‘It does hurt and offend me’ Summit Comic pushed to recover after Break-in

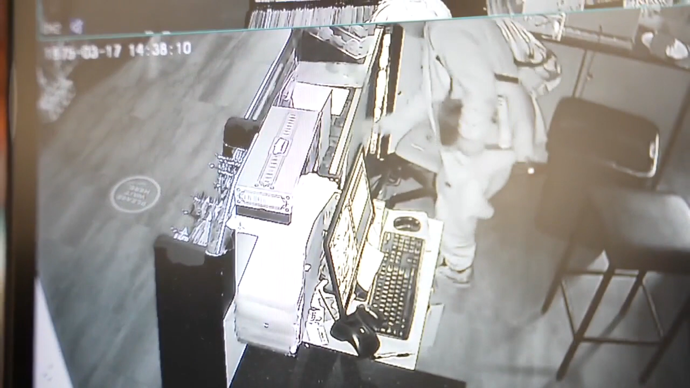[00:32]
shows the thief combing th and taking items took the of Mary Jane and Spider Man
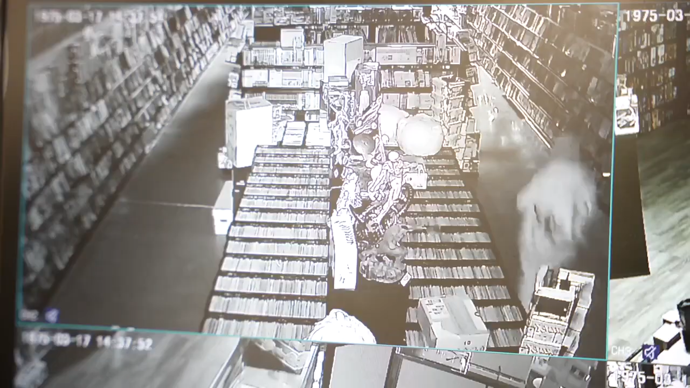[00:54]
he didn't act smart, left a breadcrumb trail of Pokemon and Yu-Gi-Oh cards in his wake because they were just leading.